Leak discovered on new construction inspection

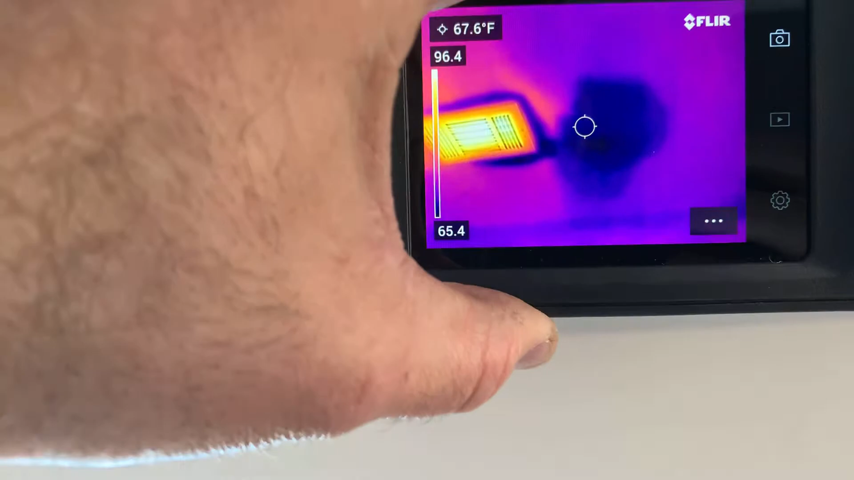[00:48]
On screen: spot 67.6°F
So it's probably a bad wax ring up there in the upstairs bathroom,